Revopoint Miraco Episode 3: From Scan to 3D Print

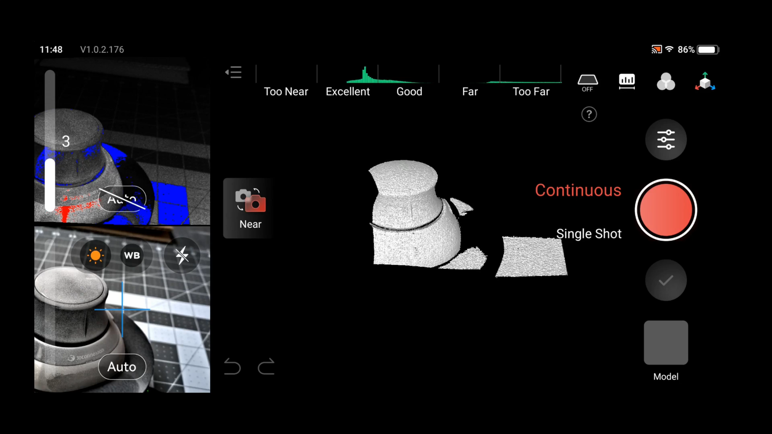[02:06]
And, you can see that now you can really see that object right there in the middle.
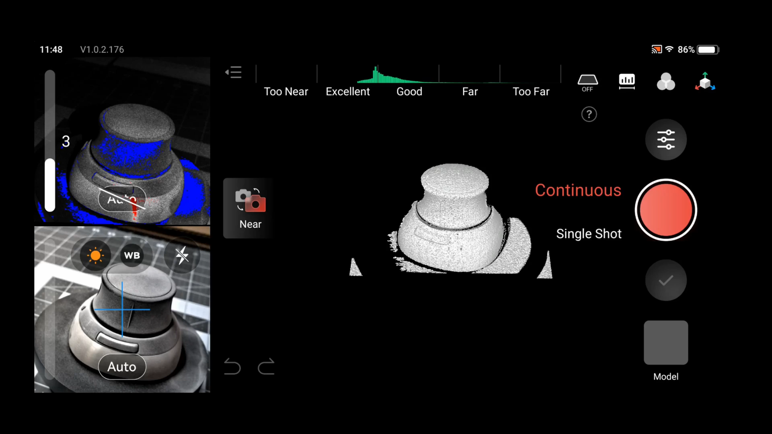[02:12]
Before, it wasn't coming up really at all. So, I'm going to start scanning this here.
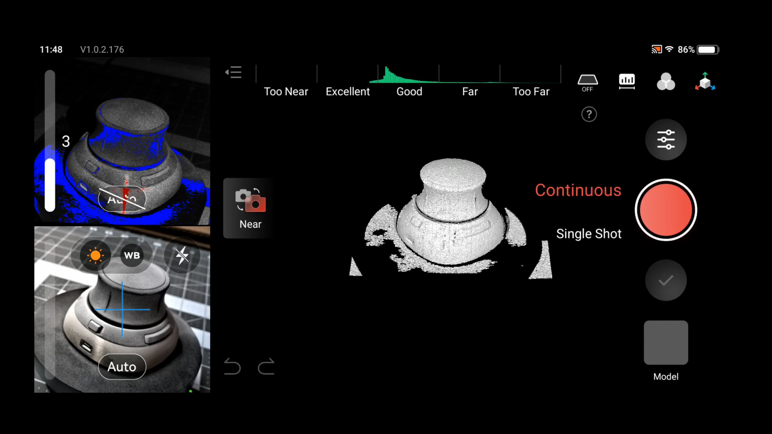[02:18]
One mistake I did make, that you can see there, is I sprayed the scanning spray while it was on the platform.
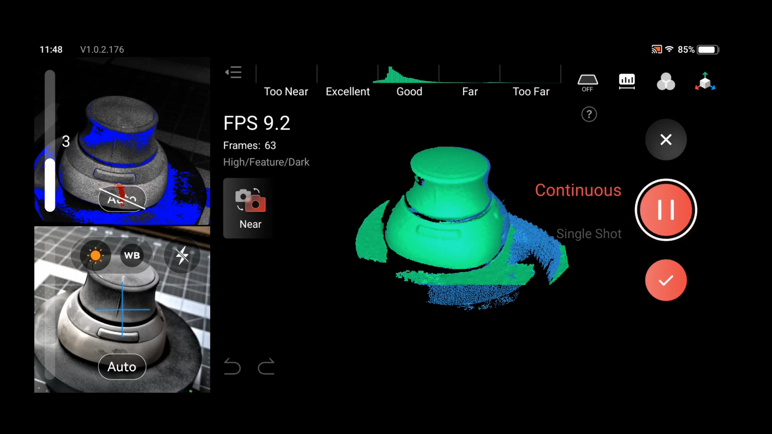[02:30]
And, that's making it pick it up in the image. So, I should not have done that.
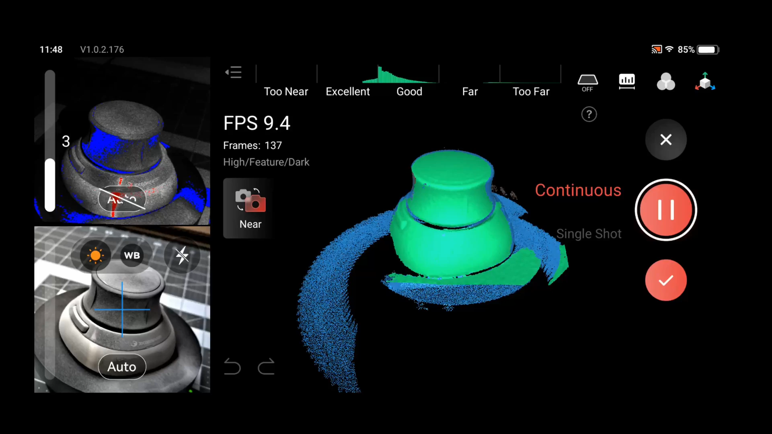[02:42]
Okay, we're going to pause it. I'm going to turn it on its side.
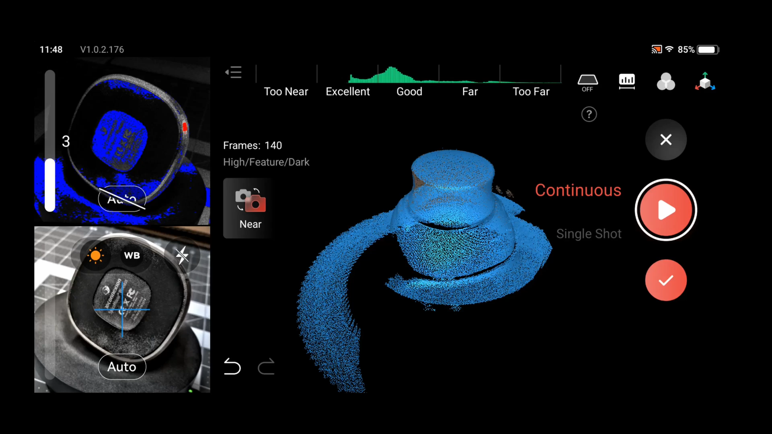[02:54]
Hopefully, it'll pick back up on it.
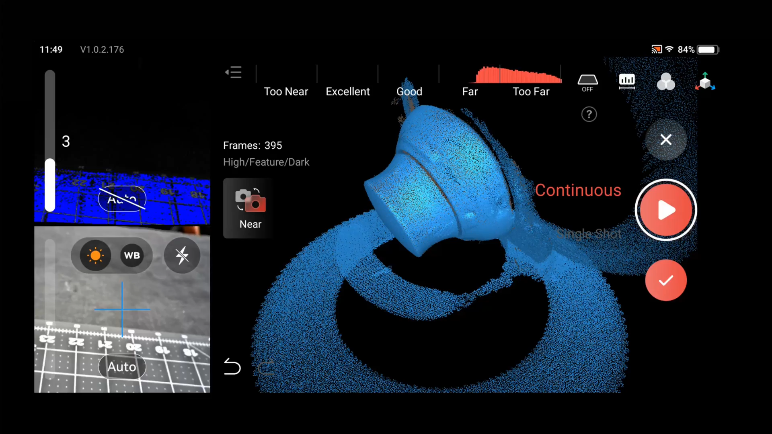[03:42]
Let's see the object there. We've got a couple, you know, the bases showing there.